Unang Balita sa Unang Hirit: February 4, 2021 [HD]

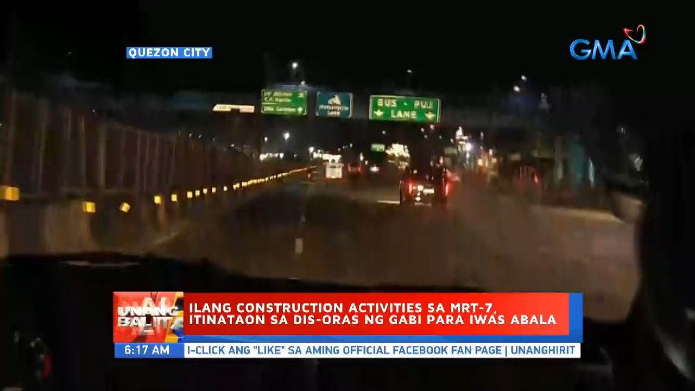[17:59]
haba ng MRT 7 Mula North Avenue Station Hanggang San Jose del Monte, Bulacan Magkakaroon nito ng 14 na istasyon Bukod sa may iibisan nito Ang traffic sa Quezon City Inaasahan mababawasan nito Ang oras ng biyahe Mula dalawang oras Magiging 30 minuto na lang daw ito Susan,
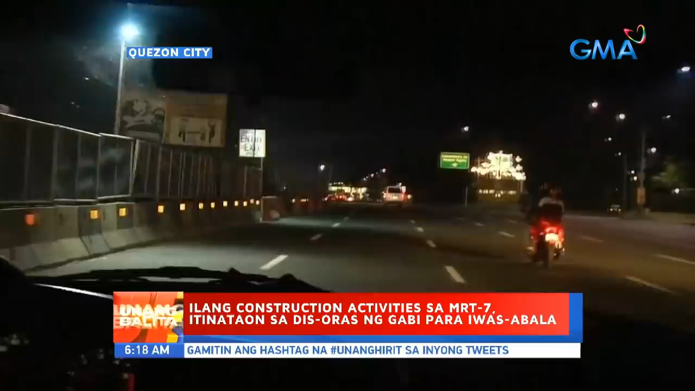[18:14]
traffic situation naman Dahil yung kaninang Construction activities Ay tumagal mula 10pm